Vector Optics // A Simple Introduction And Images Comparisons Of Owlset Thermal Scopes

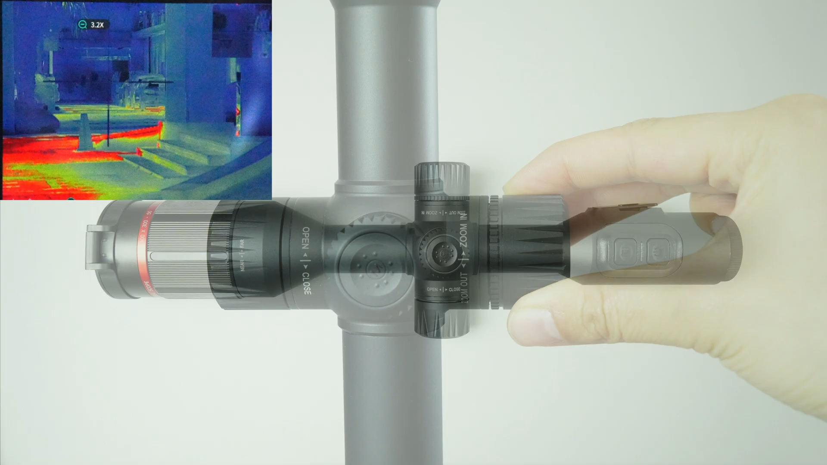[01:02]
Twist the knob to zoom in or out. The magnification changes with the speed that you twist the knob. Move slowly and the scope zoom in 0.1 times.
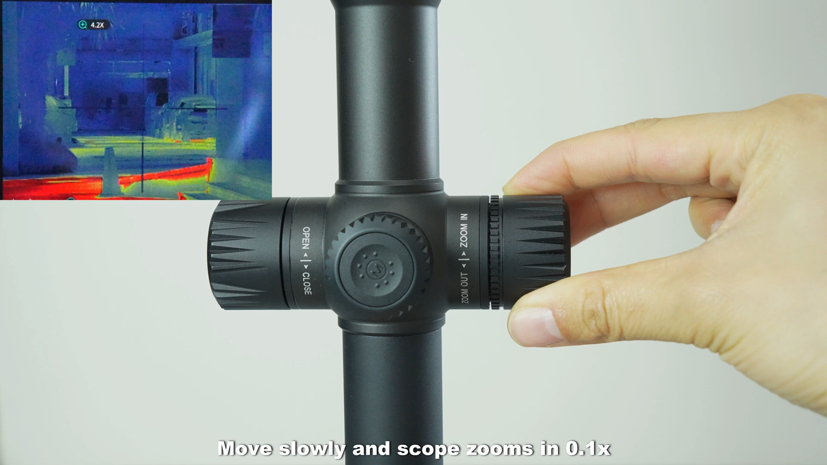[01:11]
If you accelerate, then it zooms in or out quickly. There are 10 reticles that you can shift. The reticle increases or decreases in the same
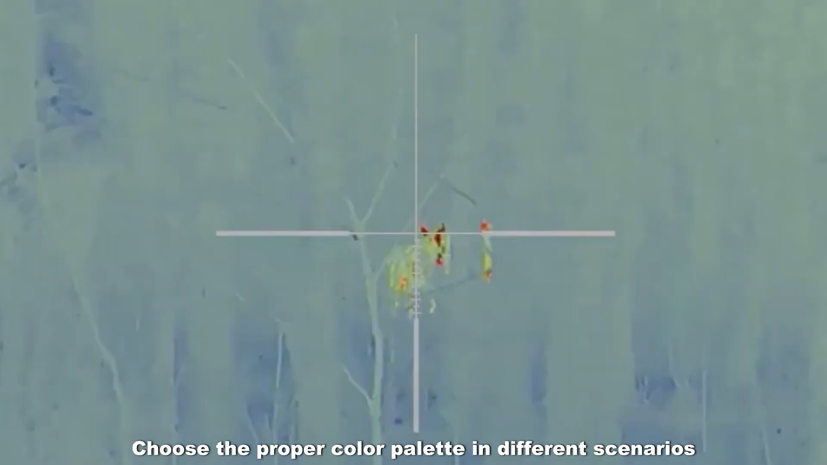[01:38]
Choose the proper color palette in different scenarios.
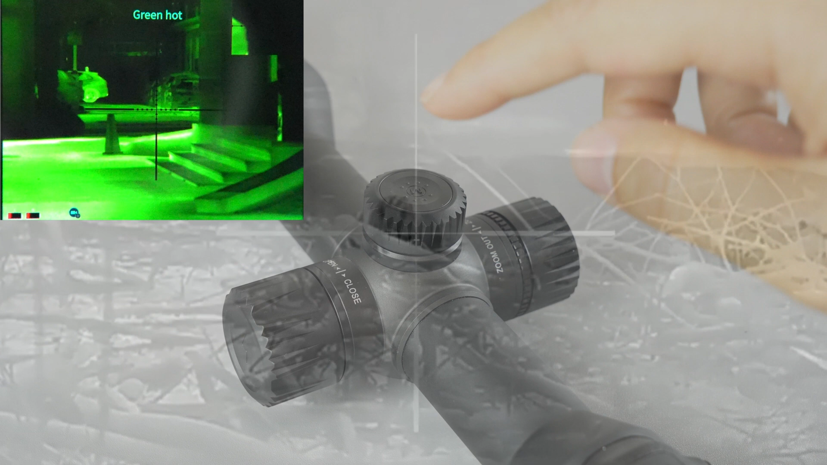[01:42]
There are three modes. Natural mode can be used under natural light, such as indoor observation. Enhanced mode sharpens the object, which helps to distinguish your prey from the environment.
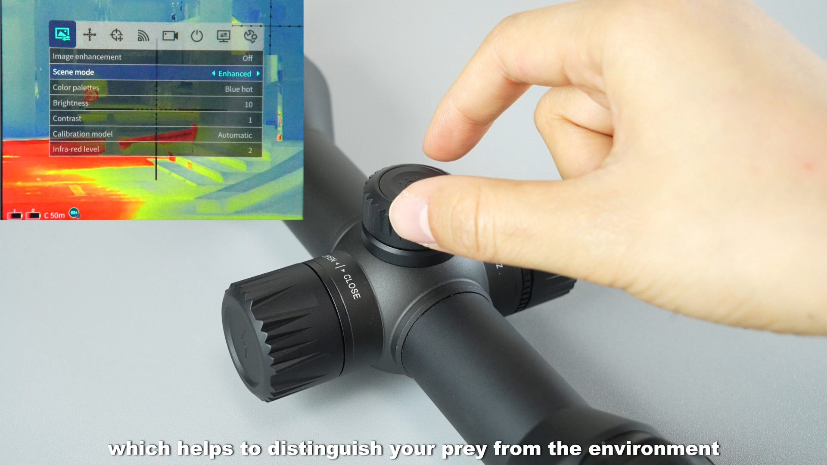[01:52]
Highlight can be used in wild when the scene needs to be stressed.
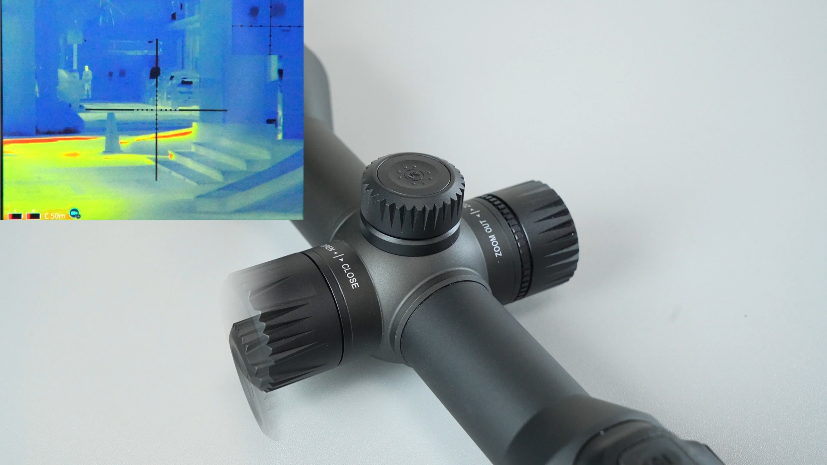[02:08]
A significant breakout of the thermo is that it can be connected to your mobile phone through the application.